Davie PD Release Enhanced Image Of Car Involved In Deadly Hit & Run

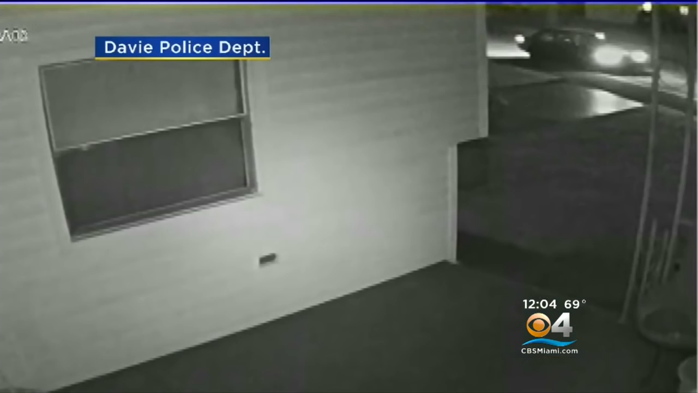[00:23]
FIND... YOU'RE LOOKING AT A PICTURE ENHANCED BY THE DAVEY POLICE DEPARTMENT. POLICE BELIEVE THIS IS A CAR THAT HIT AND KILLED 80-YEAR-OLD EMMA KELSO AND HER DOG RONDO ON FEBRUARY 1st.